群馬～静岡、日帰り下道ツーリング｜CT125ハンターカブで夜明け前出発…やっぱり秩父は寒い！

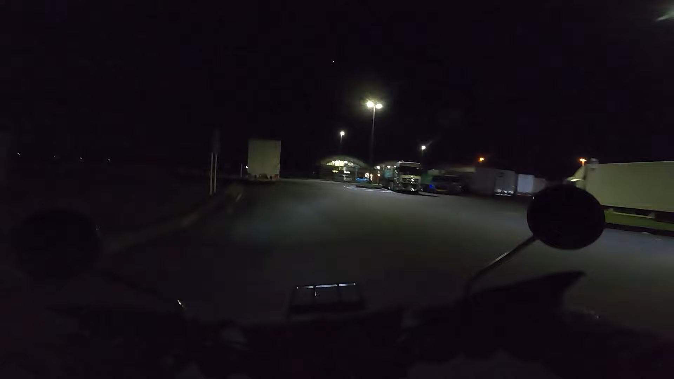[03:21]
ということで、こちら集合場所の目沼の道の駅ですね。ゆるキャン好きのおじさんは、うん、まだ来てないですね。じゃあ待ちたいと思います。
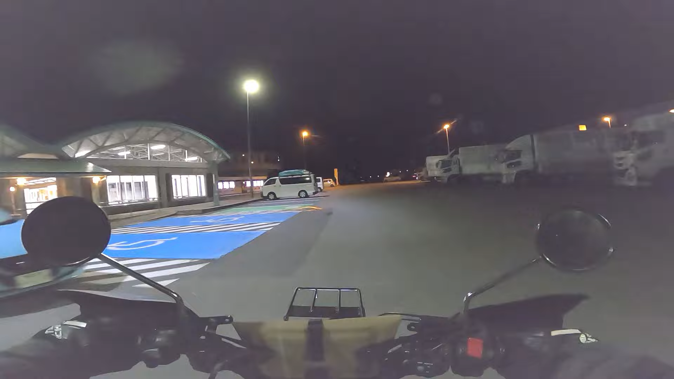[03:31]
さあ予定通りゆるキャン好きのおじさんもね、集合できたので、これから山梨に向かって走っていきます。そしてゆるキャン好きのおじさんは、今年はバイクの運がないというべきなのか、まあなかなかちょっとかわいそうな状況でしたね。まあ今回ヤマハのボルトは無事に動いたわけですけど、あの人、川崎の忍者も持ってて、まあ全然ね、乗ってないからそっちを売るって話になって、業者にね、買い取りに来てもらったら、そっちもまさかのエンジンがかからないっていうね、前日まで普通にエンジンかかっていたのに、なんでっていう状況で、まあやっぱそういうのってあるんですかね、タイミングが。